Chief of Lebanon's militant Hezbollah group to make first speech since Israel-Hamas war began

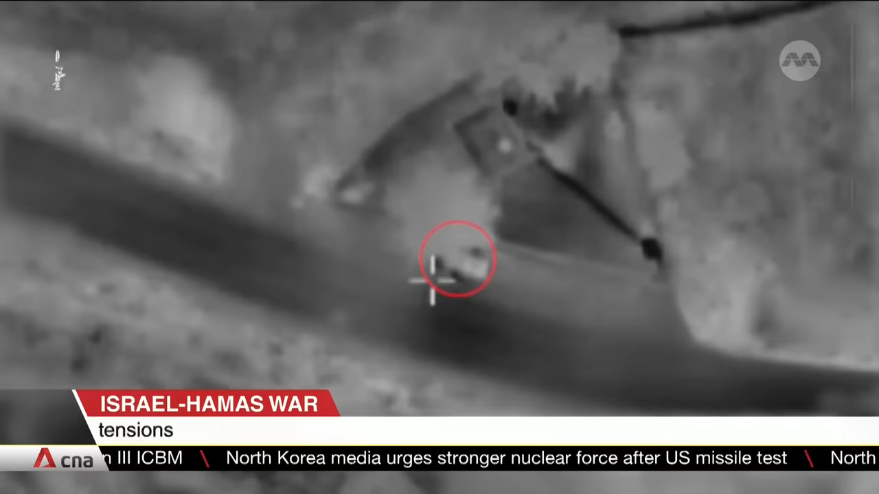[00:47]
Across border attacks have increased in the past few days. Israel says that it launched a broad attack on
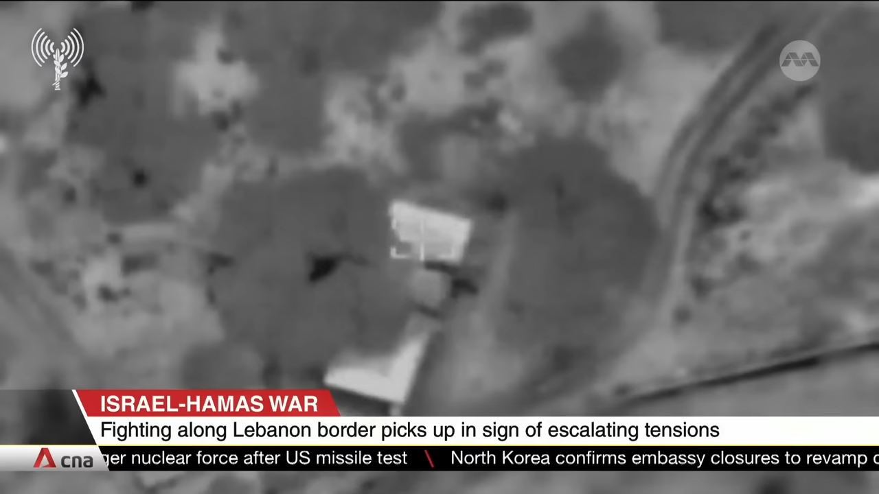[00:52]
several Hezbollah targets after the group announced multiple strikes of its own on Israeli army positions.